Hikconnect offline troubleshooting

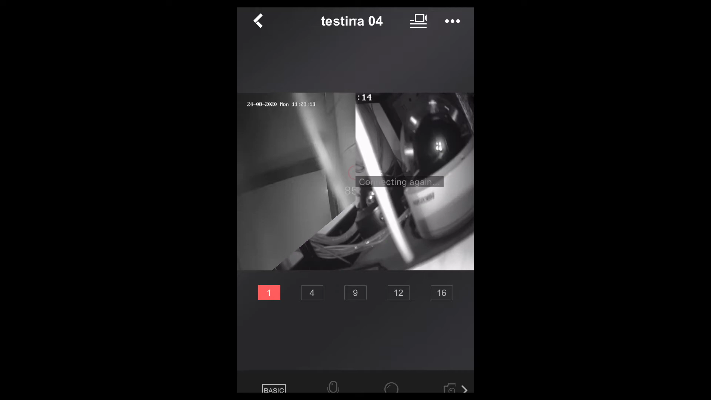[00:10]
Like 80 or 90% loading, or it shows network is unstable, connecting again. Now let me show you how to solve this issue.